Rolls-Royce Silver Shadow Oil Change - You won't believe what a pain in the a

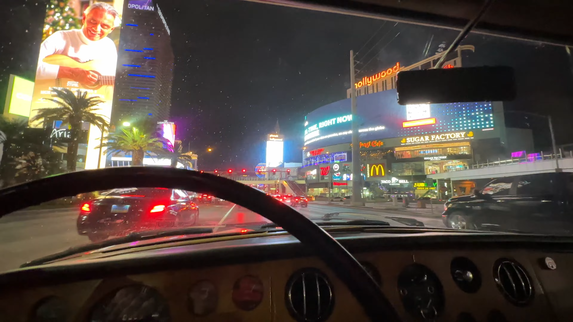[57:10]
here we are sin city i mean you would think cars like this would be all over the place not really what do you get what hyundai's was that a tesla or something key is
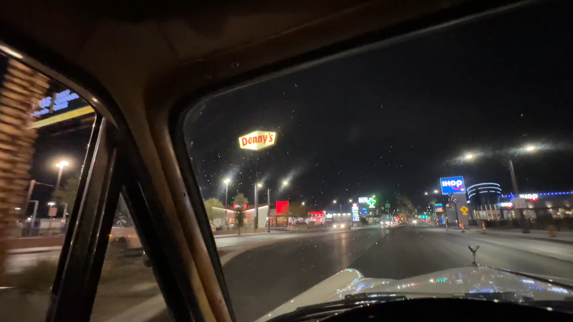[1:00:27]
denny's and an i-hop cool why are you going to i-hop and denny's why why are you doing we have michelin star restaurants here
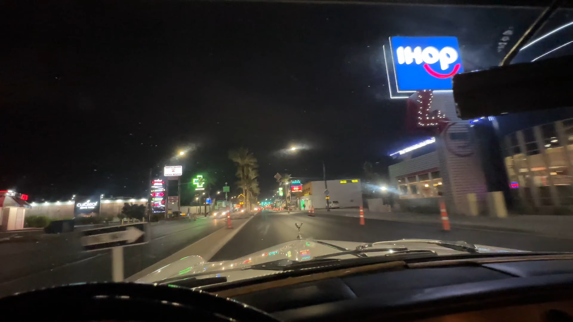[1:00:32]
here's the world famous gold and silver pawn shop
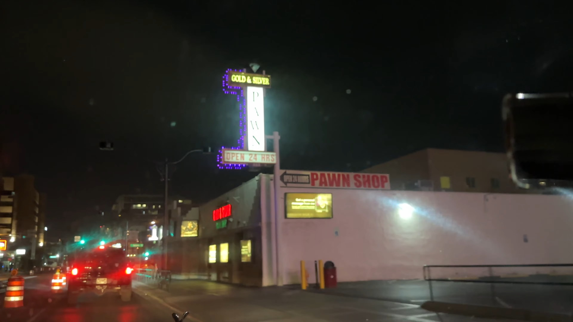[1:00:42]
from pawn stars you guys have seen me on that show about five times yep
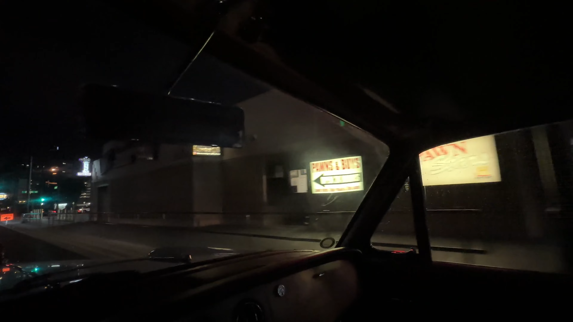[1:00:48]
that's where we shoot it there it is here's another piece of trivia fuel for you
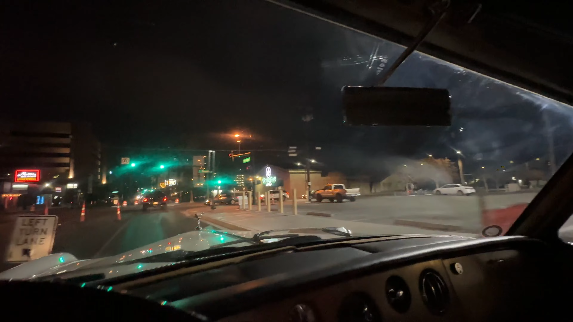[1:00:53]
uh i was married to my first wife there at graceland wedding show
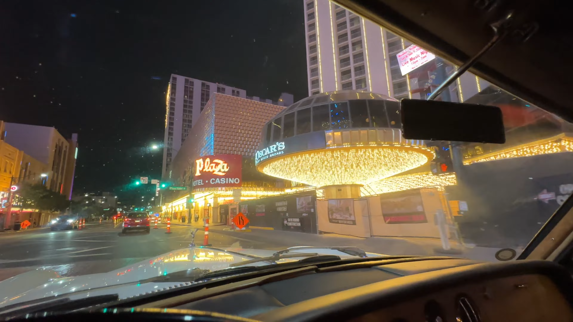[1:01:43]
restaurant this is the back side of fremont street